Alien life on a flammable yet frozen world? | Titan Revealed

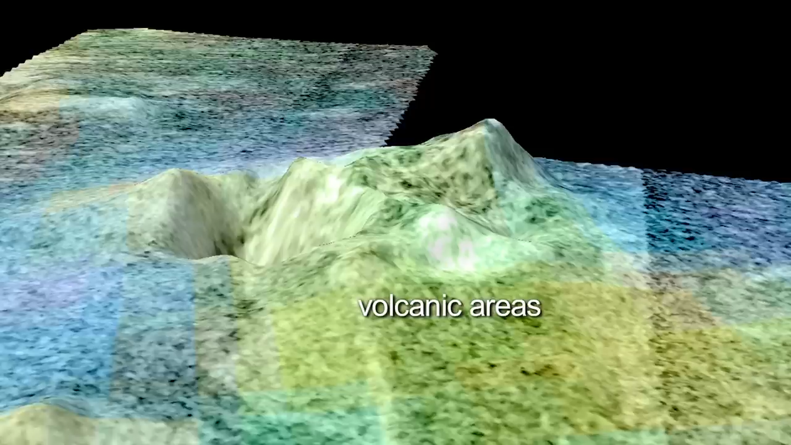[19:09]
Because Titan is so cold, evidence suggests that cryovolcanoes are the force reshaping Titan's surface.
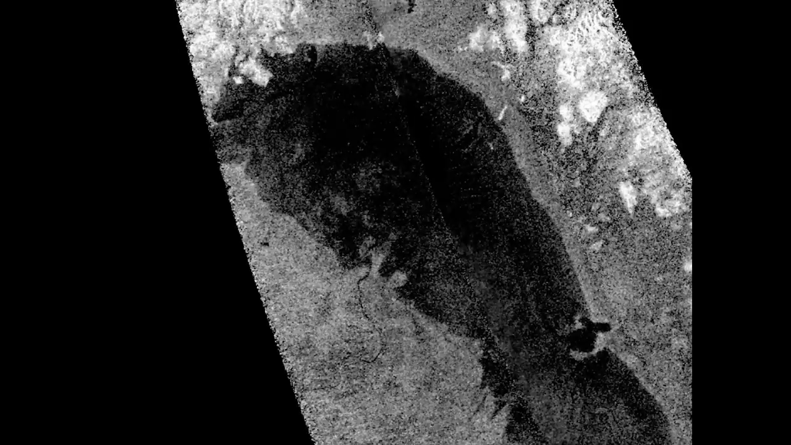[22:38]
Ontario Lachis is the largest lake found in Titan's southern hemisphere.
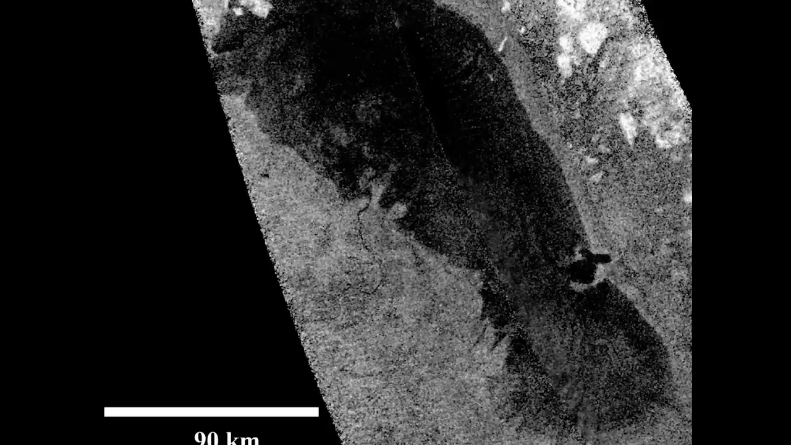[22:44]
Lachis is of course Latin for lake. Radar measurements indicate the average depth of Ontario Lachis is extremely shallow,
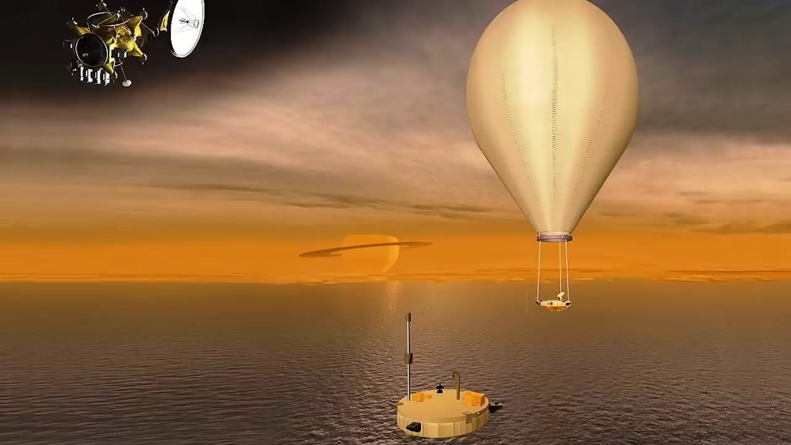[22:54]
ranging from 40 centimeters to 3 meters and a maximum depth of 7 meters, or about 23 feet. With methane being an extremely flammable compound in the presence of oxygen, it's difficult to imagine this stuff lapping against a lake shore as water does on Earth.
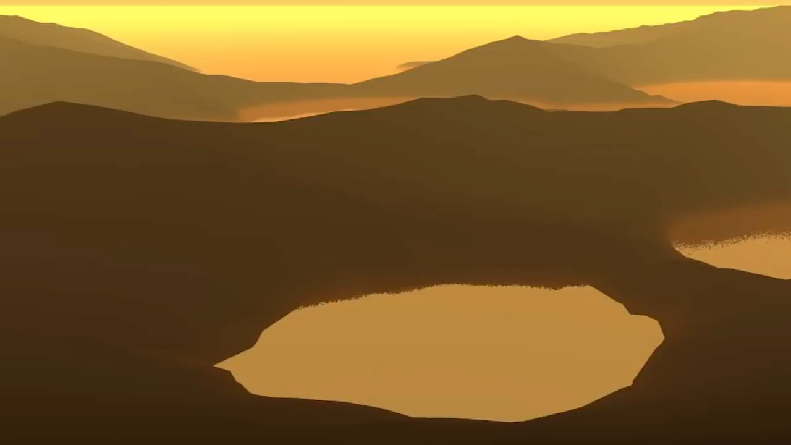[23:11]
It's certainly a good thing Titan's atmosphere is lacking oxygen.
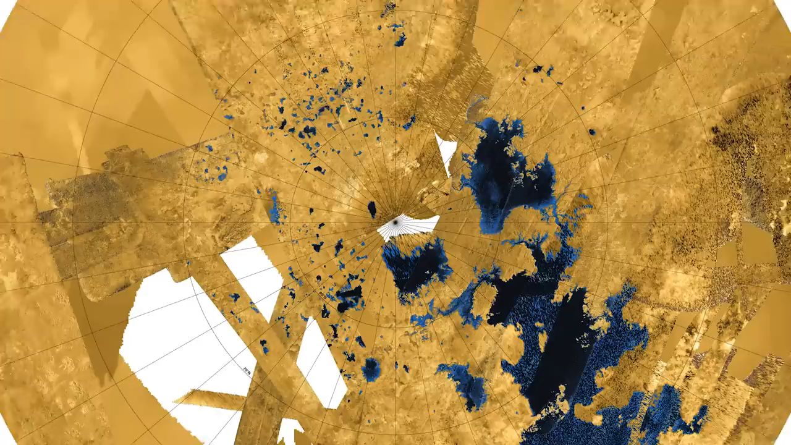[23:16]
When Titan's north pole emerged from 15 years of winter darkness, Cassini discovered a lake called Jingpo Lachis.